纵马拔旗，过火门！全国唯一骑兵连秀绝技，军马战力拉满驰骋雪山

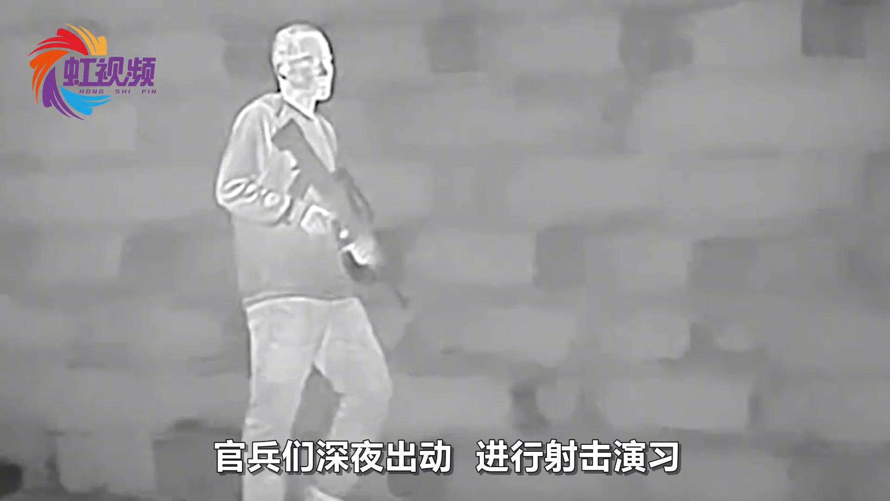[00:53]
进行射击演习像奥弹当照明灯用这样做是为了全面检验射击人员射
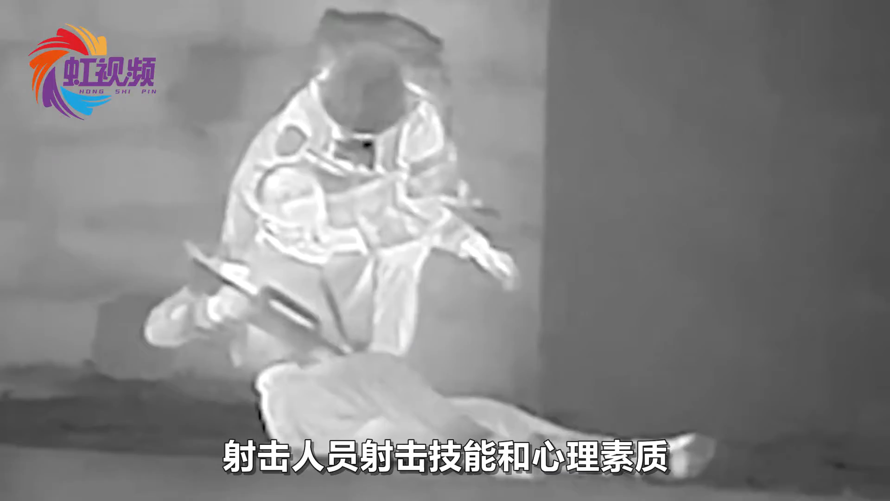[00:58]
击技能和心理素质宝海某海域北部战区海军某驱逐舰支队组织